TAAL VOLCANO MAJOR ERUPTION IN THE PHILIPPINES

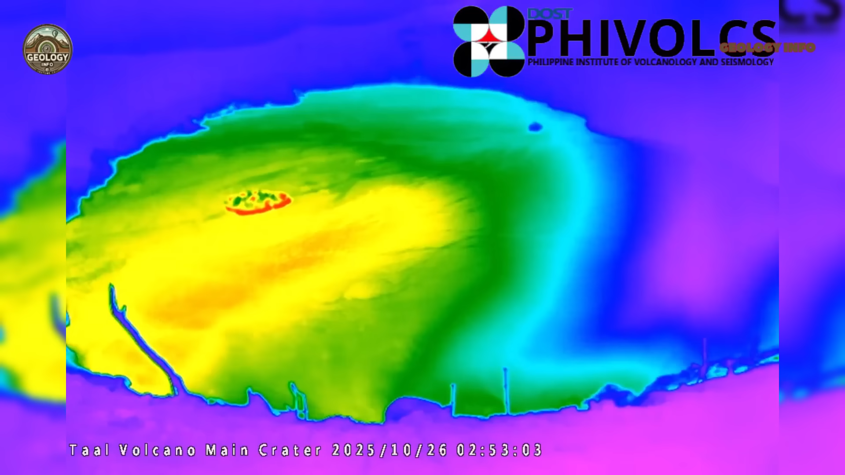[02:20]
thermal cameras, and monitoring stations that operate 24 hours a day.